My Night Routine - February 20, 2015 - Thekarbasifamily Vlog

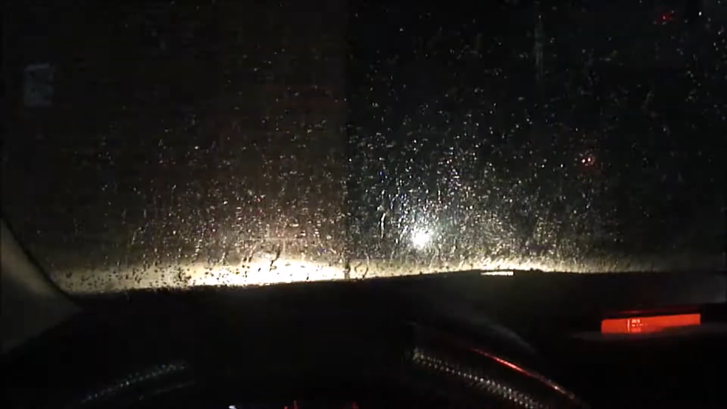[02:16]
Do you guys see that on my windshield? It looks like water, but it's actually ice.